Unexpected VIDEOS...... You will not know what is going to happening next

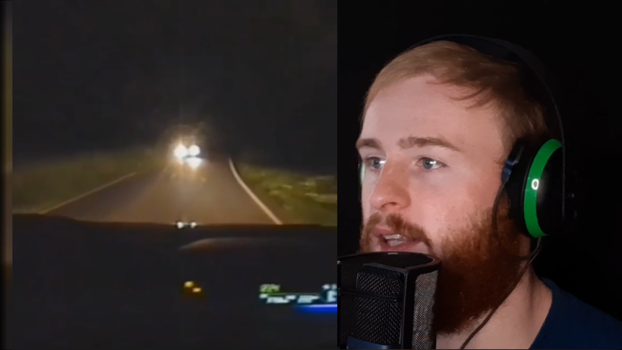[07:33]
What the heck? No, it's okay, it's just a car. Oh, huh? Something's up here, cameraman. What the hell?